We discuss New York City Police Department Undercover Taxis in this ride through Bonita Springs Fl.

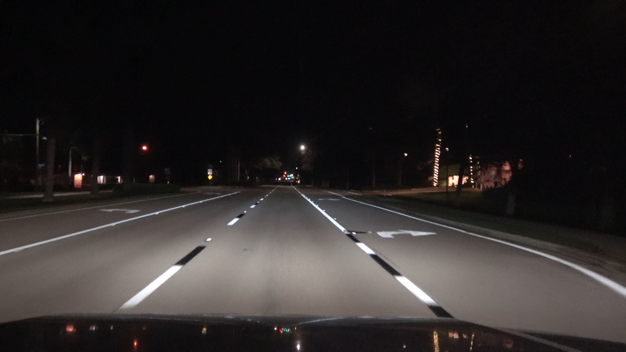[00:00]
And good morning. It is 3.51 in the a.m. on Tuesday, 21 November 2023, a couple of days before Thanksgiving. We are eastbound on Bonita Beach Road in Bonita Springs, Lee County, Florida. Our current speed is 45 miles an hour. We're crossing abandoned railroad tracks.
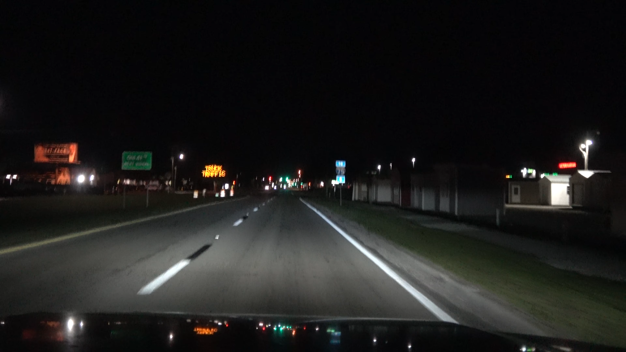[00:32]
Those haven't been used in decades, probably half a century. We're approaching the intersection of Old 41, crossing Old 41. We'll position ourselves in the right lane.
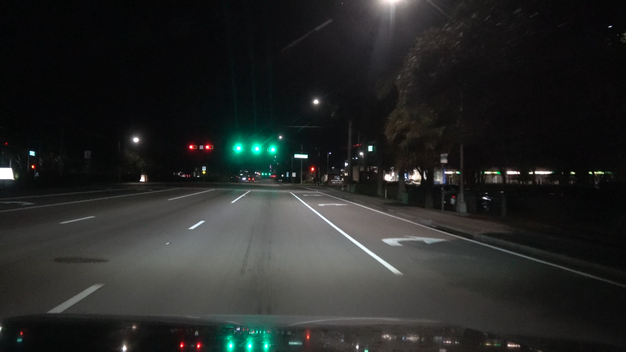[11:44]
Yep, this is Good Lead Frank. And the deputy's still in the left lane. Looks like the deputy will be traveling southbound on 41. Huh. Speed limit 45. This is Arthrex Boulevard, or Arthrex Road.
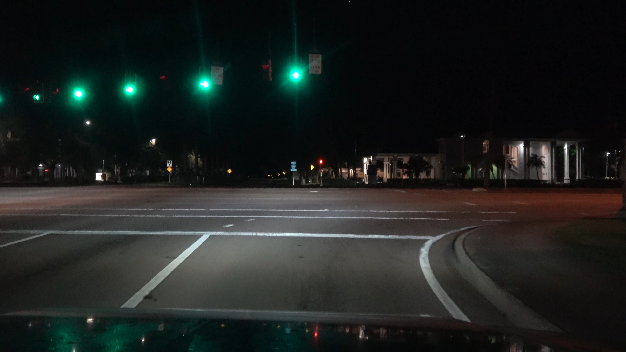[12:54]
Northbound. And we are northbound, ladies and gentlemen. Walmart on our left. Publix and Starbucks on our right. Coming up here to Jermaine BMW. Speed limit is, I believe, 50, and I believe it goes up to 55.